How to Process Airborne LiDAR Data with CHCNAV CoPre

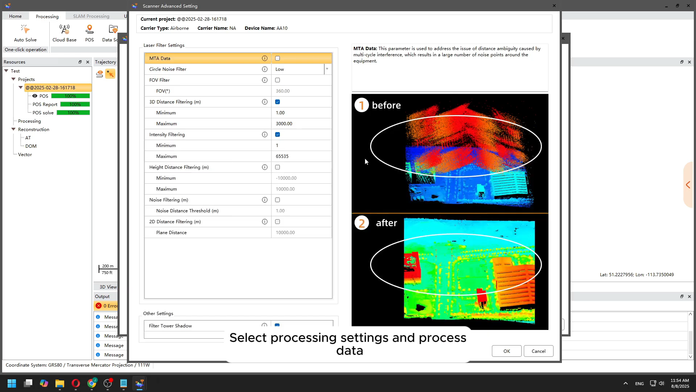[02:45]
And then there are some advanced settings.
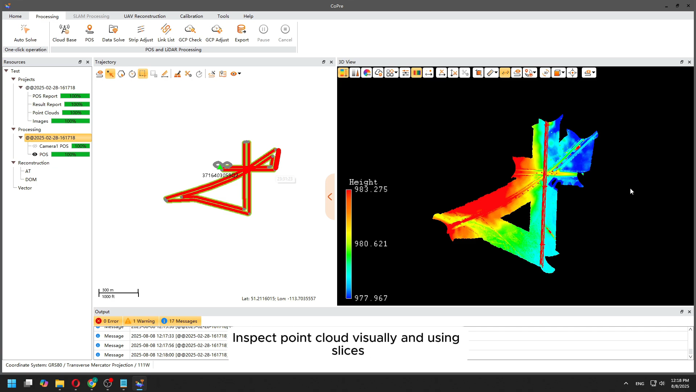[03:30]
On the left you can see the trajectory. The red one is processed and we can review the point cloud.
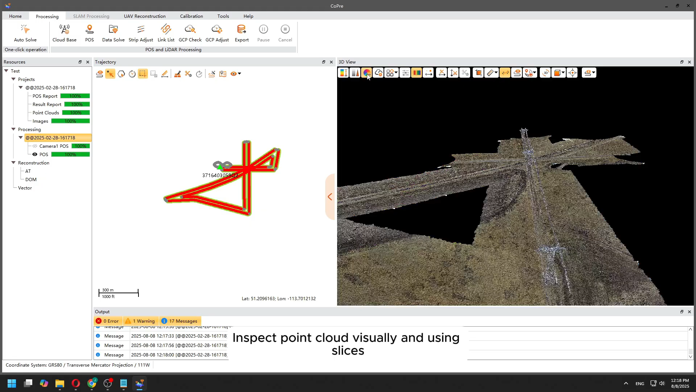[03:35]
We can switch between RGB intensity or mixed elevation plus intensity.
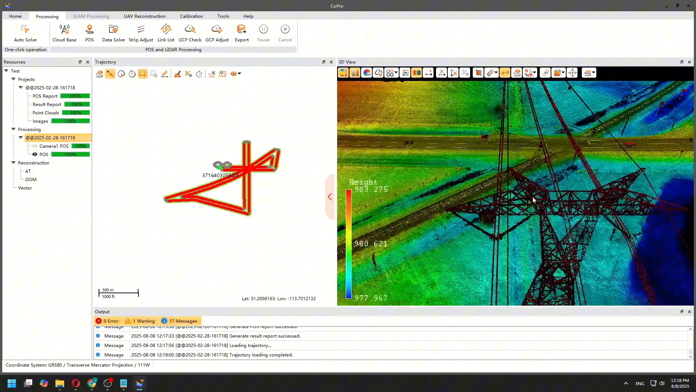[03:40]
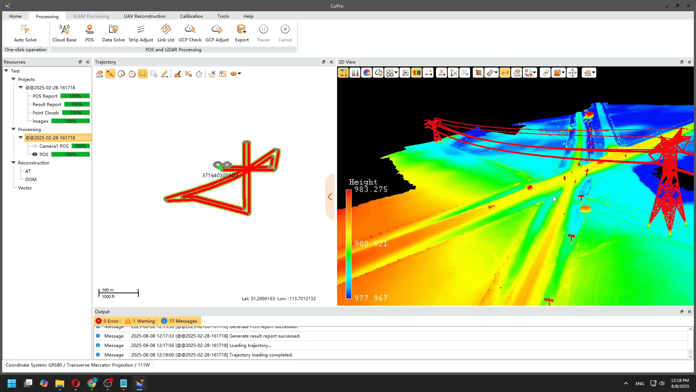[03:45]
We can check if we see some discrepancies or some slices.
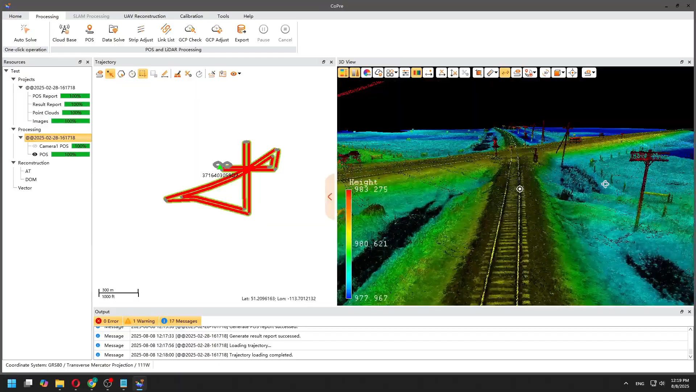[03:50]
But usually it looks good to me.
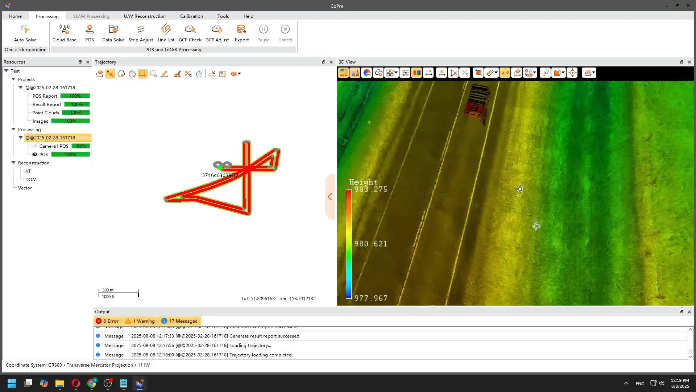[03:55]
Let's do a vertical slice. Hard surface, road.
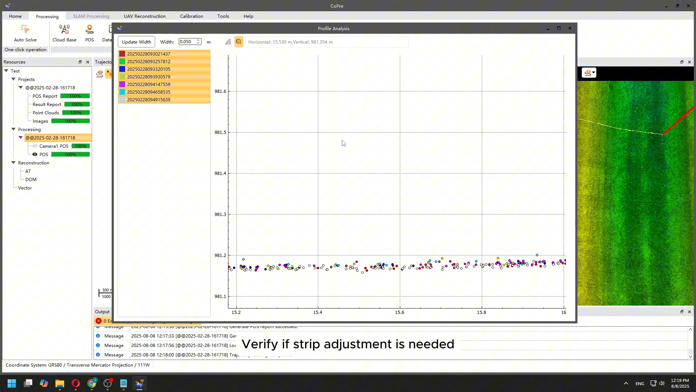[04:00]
Those are different times, different colors.
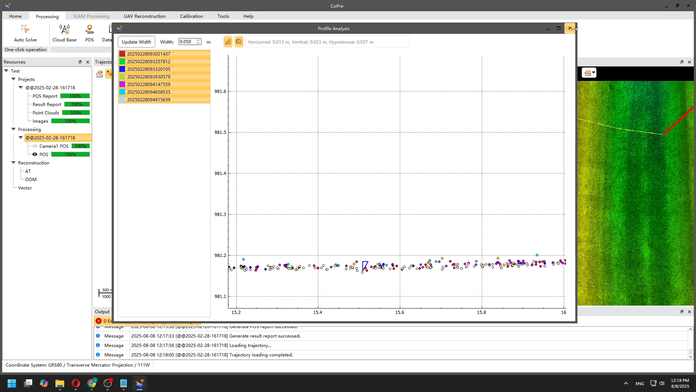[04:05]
And we can see it's 20 mils. Only the thickness of the point cloud.
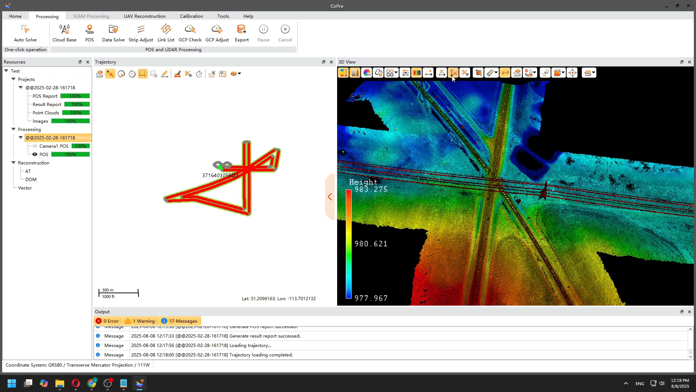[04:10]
Let's do another one.
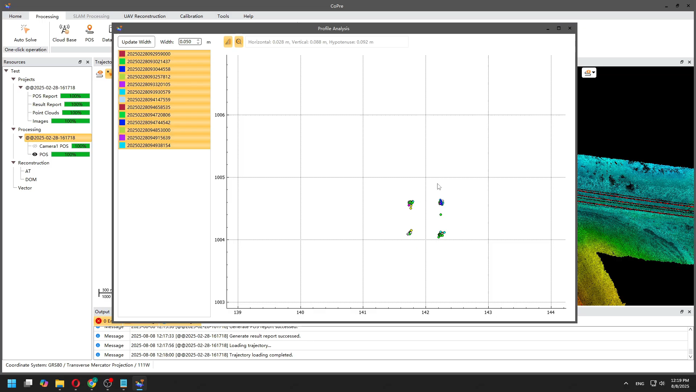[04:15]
We can see both rails
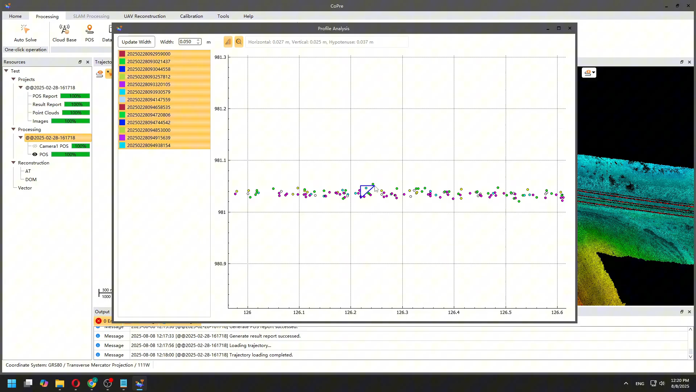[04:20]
clearly visible in a point cloud.
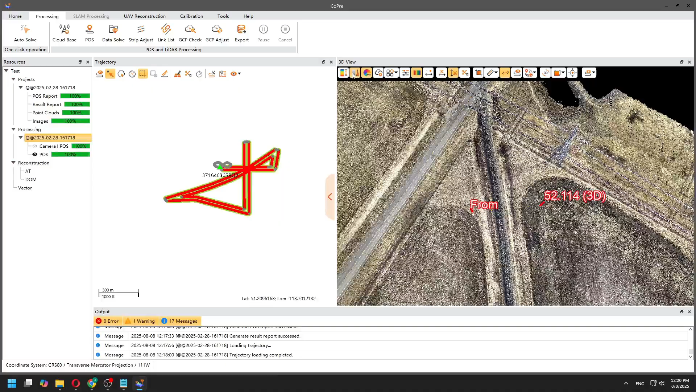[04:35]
So it looks good. Let's do the ground control point check.
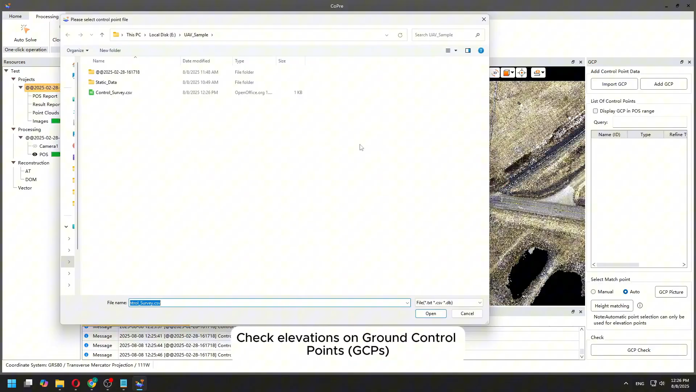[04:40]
Let's import our survey points. Choose the coordinate system. Skip the first line. Press OK.
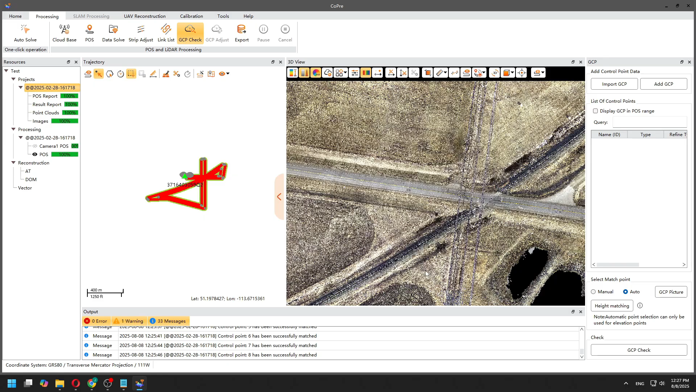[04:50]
So it will import those points.
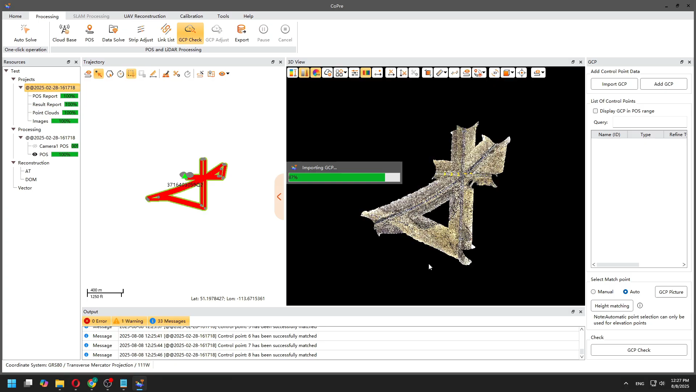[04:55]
Now we can see them where they are located. Then we can change the point type. Select them. Set point type. Refine or checkpoint. We will do the checkpoints here.
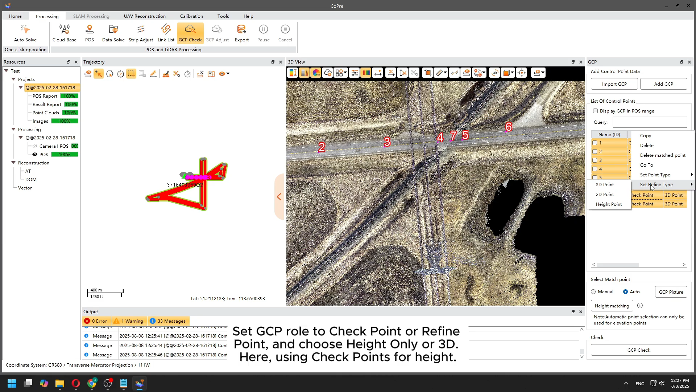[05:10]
And height points. As we don't have targets, just the ground shots. And do the height matching auto.
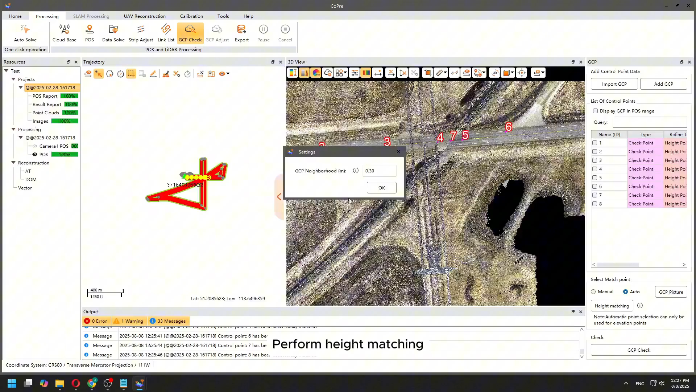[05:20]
And it will look for the points averaged within 30 centimeters around the point. Okay, it found it.
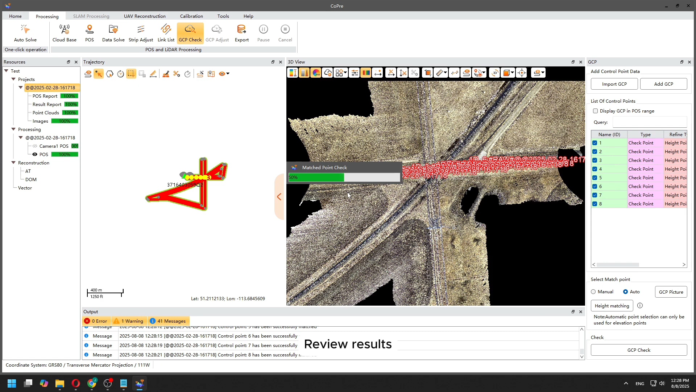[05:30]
Now do the check. So it's even below one centimeter.